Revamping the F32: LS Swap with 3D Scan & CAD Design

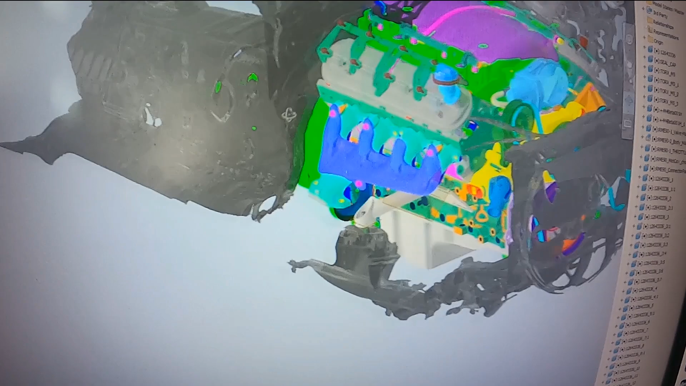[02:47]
the CAD we got the 3d scan in here I'm not going to show you a lot of the process as far as the 3d scan there's a lot of post-processing a lot
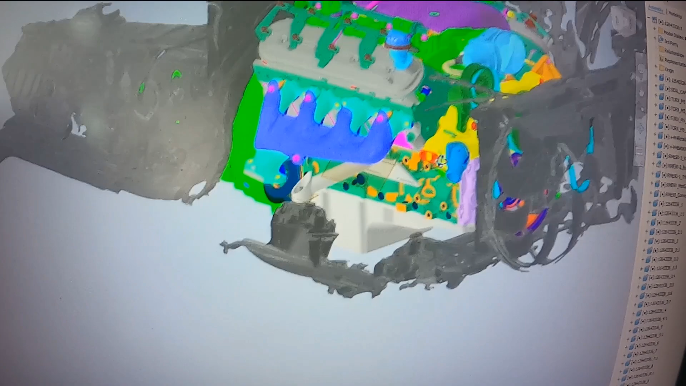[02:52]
of hours I went into this combining of two scans but then we've got
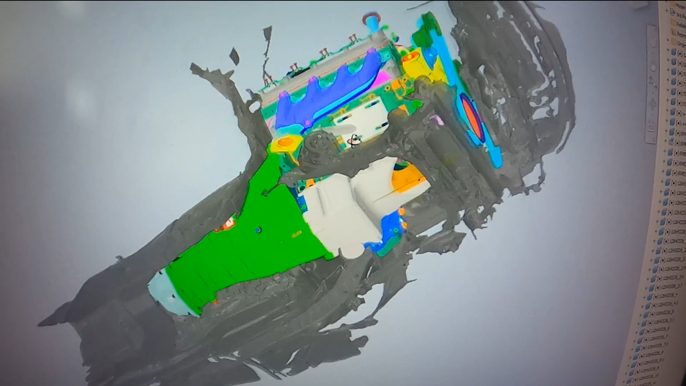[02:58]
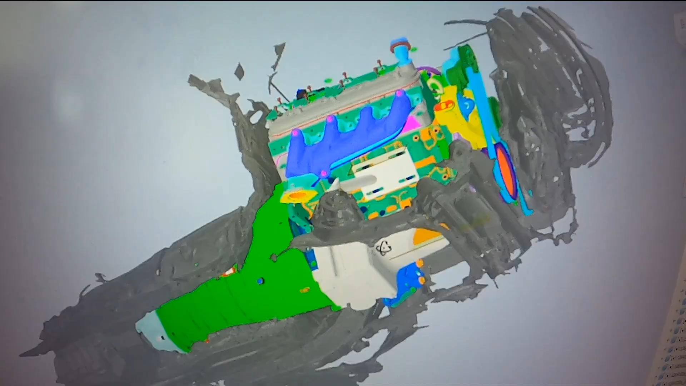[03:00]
the CAD model from one of our repositories this is an xDrive car
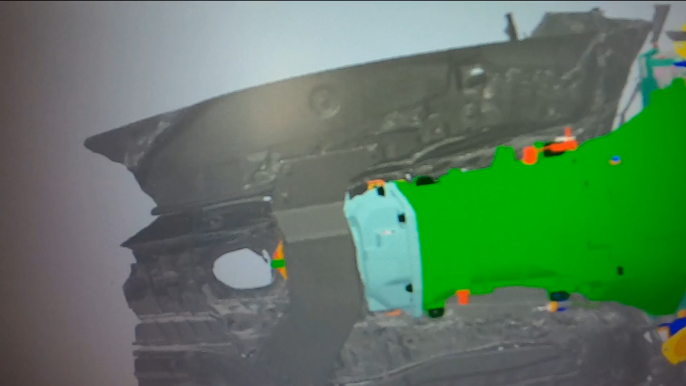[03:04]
so we threw in one of our xDrive cross members we've got the drivetrain level all figured out and
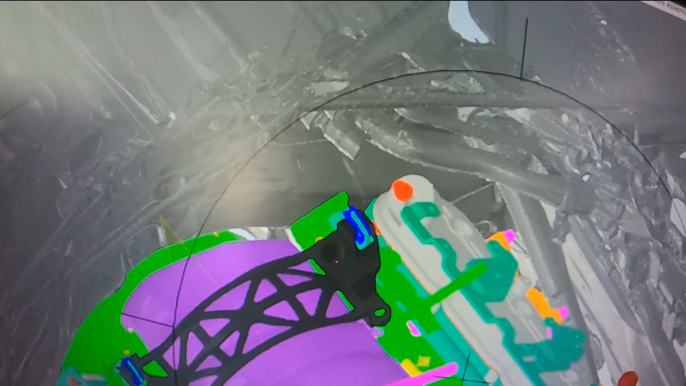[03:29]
lines and our heater hold for steering shaft
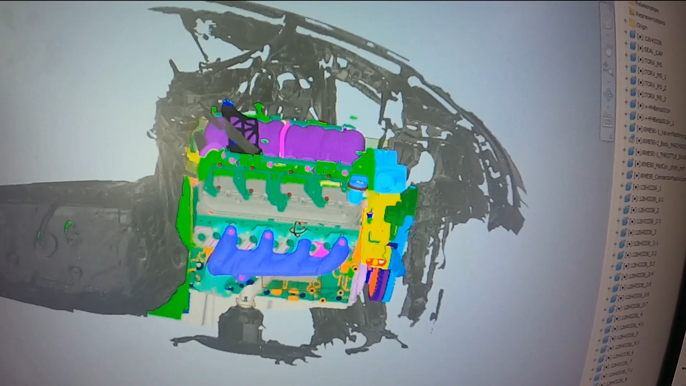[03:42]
Corvette spacing accessory drive there's some interference here with the sway bar so that'll